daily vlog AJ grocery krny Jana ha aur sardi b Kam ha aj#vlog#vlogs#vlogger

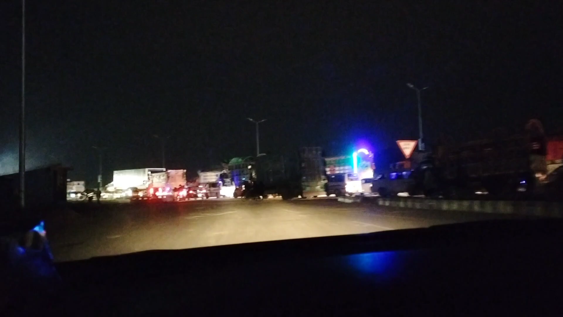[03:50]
یہ جی پی ڈی ڈی والا جو روڈ ہے امتیاز سے واپسی جو ہم جاتے ہیں گلبرگ والا سوری یہاں بہت زیادہ
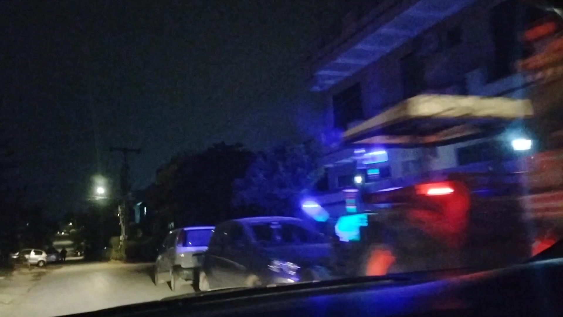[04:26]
چلیں جی تو فائنلی ہم گھر پہنچ گئے بہت زیادہ رہے ہیں
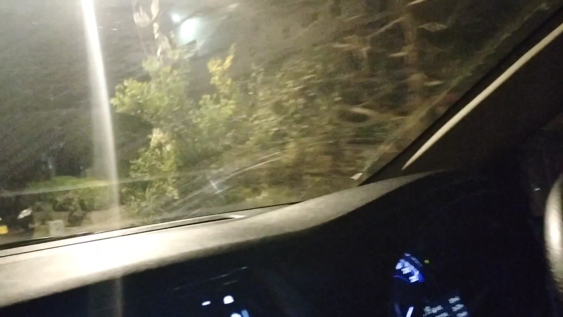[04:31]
اور گلی میں انٹر ہو چکے ہیں